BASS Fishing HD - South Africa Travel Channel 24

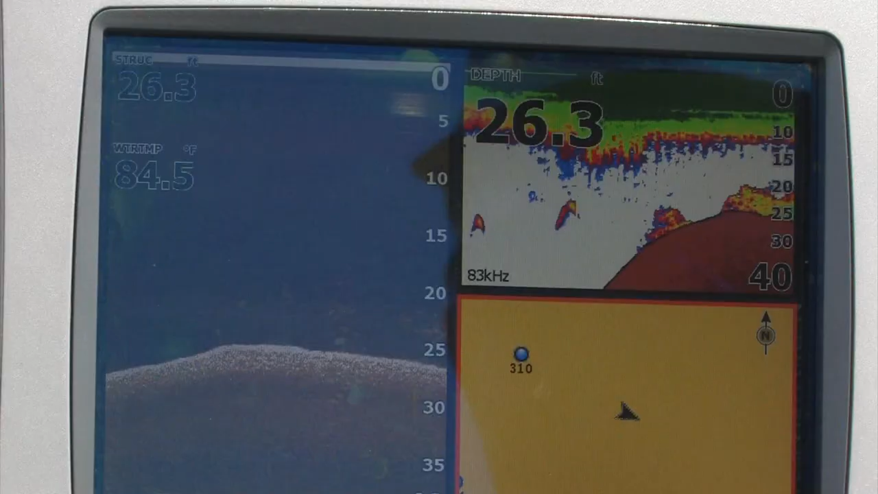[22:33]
On screen: depth 26.3 ft, water 84.5°F
We've come into the middle of the dam.
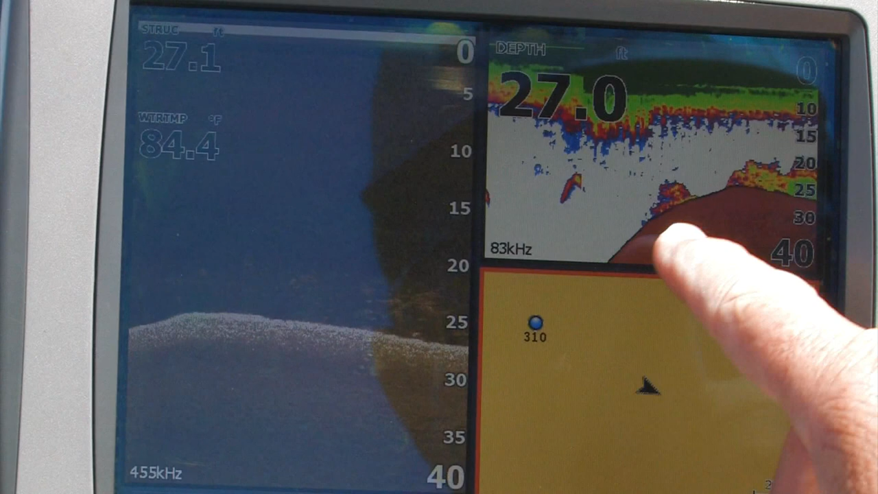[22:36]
On screen: depth 27.0 ft, water 84.4°F
You can see the brush in the brush piles here on the 3D. That's the 3D. That's the normal standard 2D.
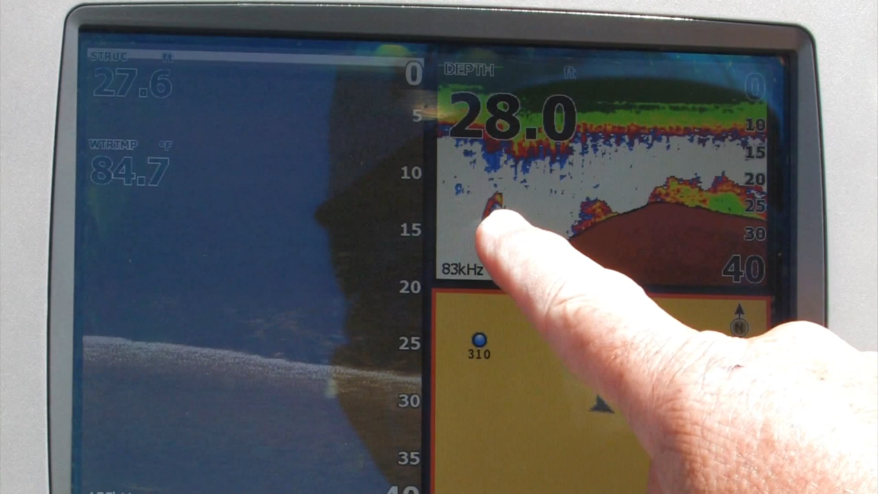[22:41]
On screen: water 84.7°F
You can see the fish hanging off this water in about 20 to 25 foot of water.
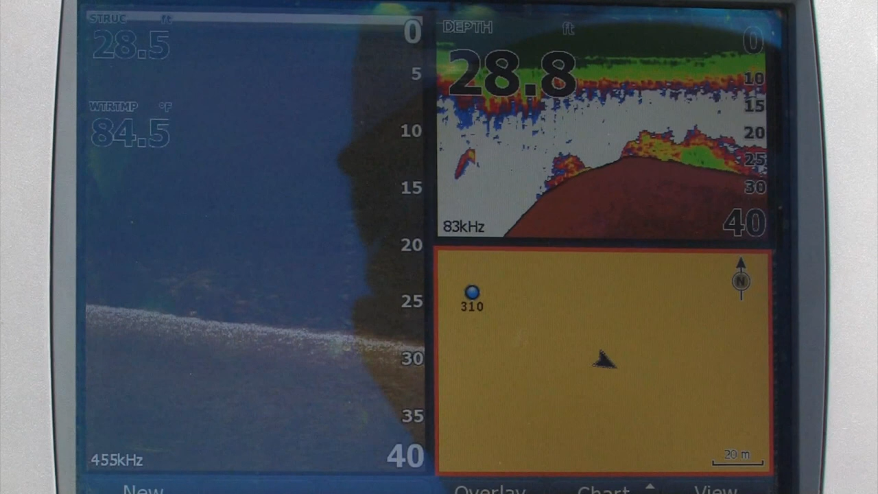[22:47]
On screen: water 84.5°F
That's why we've come out here to see if we can catch some fish in the deeper water on the brush piles. Okay, back to basics.